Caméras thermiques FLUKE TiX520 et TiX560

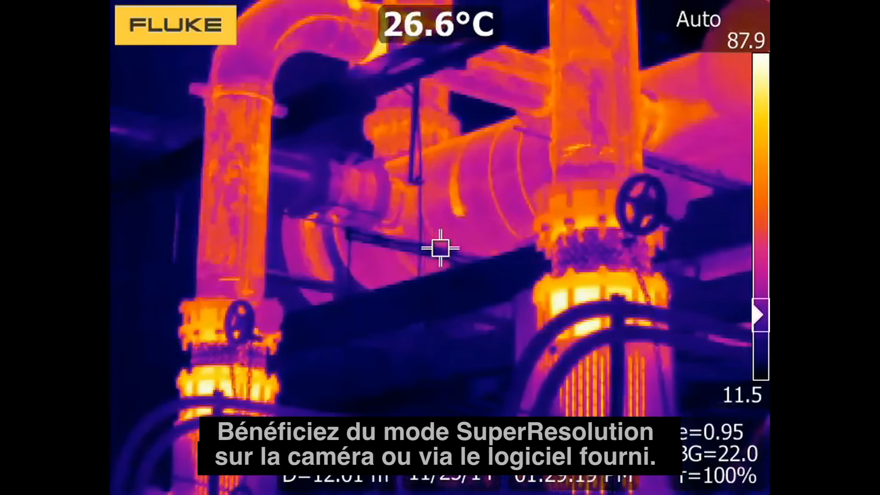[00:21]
On screen: spot 26.6°C
the camera or through the included software that turns your 320 by 240 images into
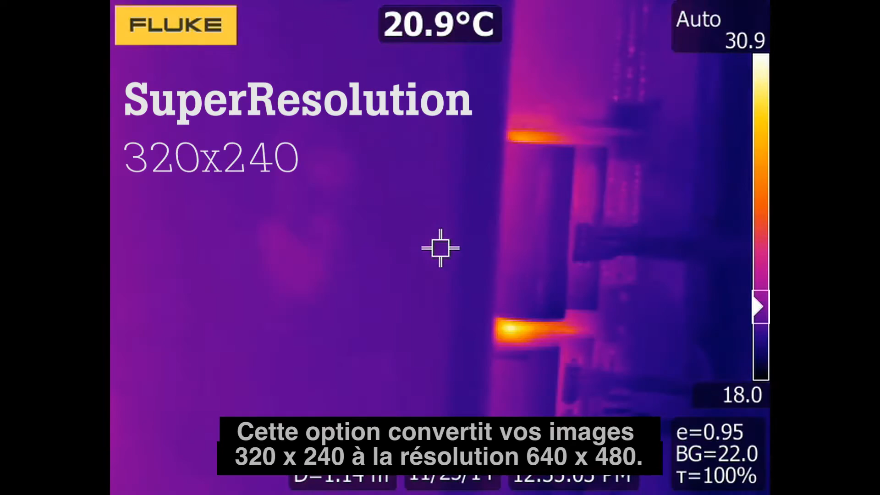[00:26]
On screen: spot 20.9°C
640 by 480 images save and share data faster and easier with